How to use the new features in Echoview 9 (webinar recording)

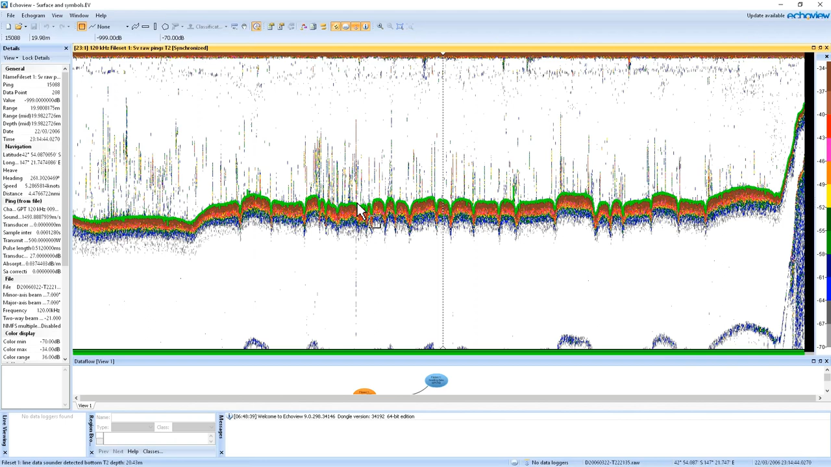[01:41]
So I have a file that I've set up here already. I've done a bottom detection on this file but what we can also see at the top of the echogram is that there's quite a bit of surface noise and ring down that we need to exclude from further analysis.
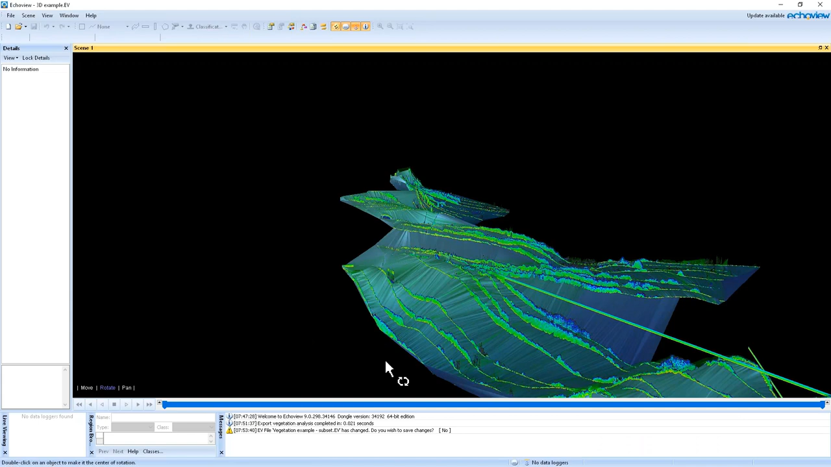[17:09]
Now this is. Resulting the end product. Of this process. What we have. Is a. Some single beam data. This is Bisonics again. And for this data. The process that we've stepped through. Is that we've detected the bottom. And we've then created. A surface from line. Using the bottom. Detections from the single beam data. So this creates a 3D. Bathymetric map. Fairly low resolution. Because of the nature of the data.
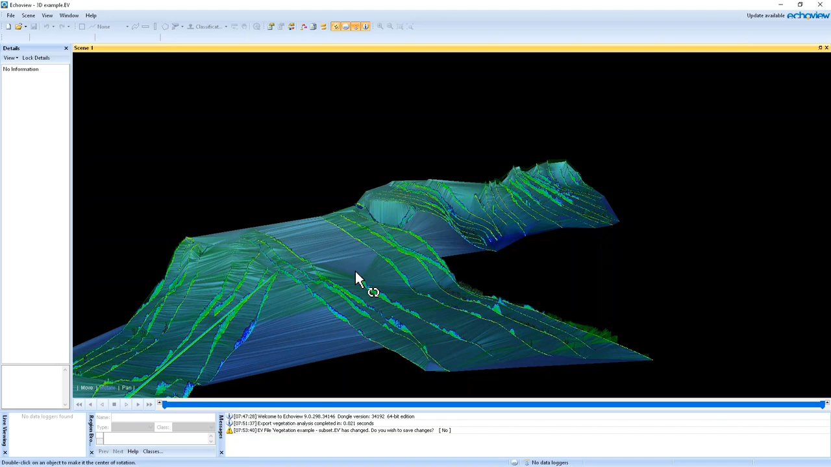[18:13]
And the. Surface from the line. Into a 3D scene. So that we can look at it in 3D. And this allows us. To roughly explore. The bathymetry. And the areas that have. More vegetation. Which can be. Quite useful.
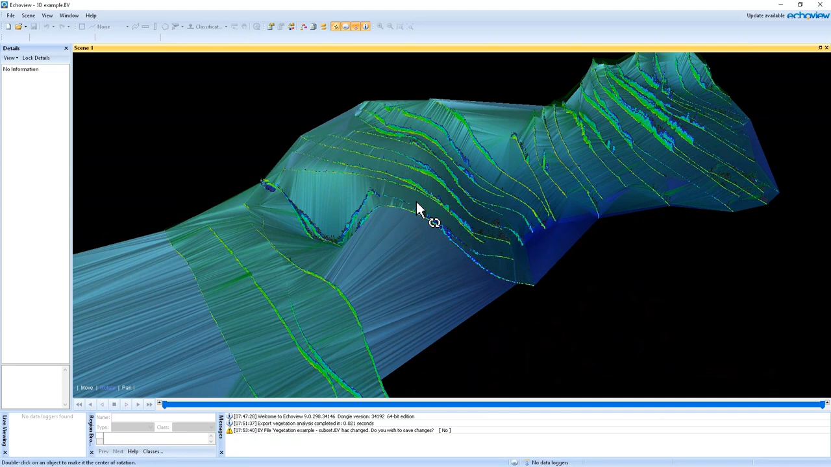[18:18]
And great for presentations. You might have seen.
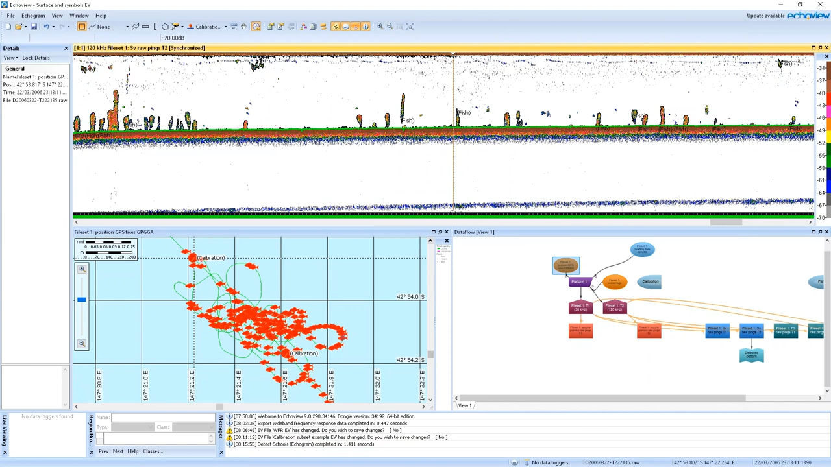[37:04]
As well as our regions. On the echogram. We've got our fishy symbols. On the cruise track. Quite a few in this particular case. Lots of little red fish.
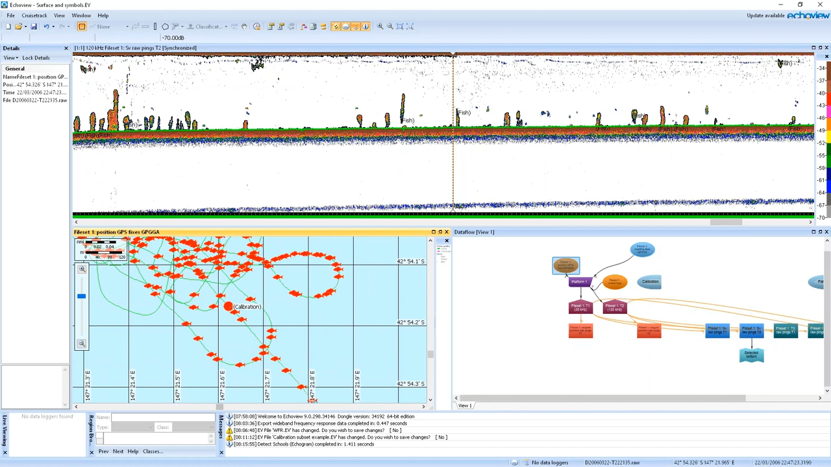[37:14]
So we can change. These symbols. And these colors. And make it quite easy. To find things. When you're looking at. This map down view. Of the cruise track. Or of an along track display. So moving on. New come functionality.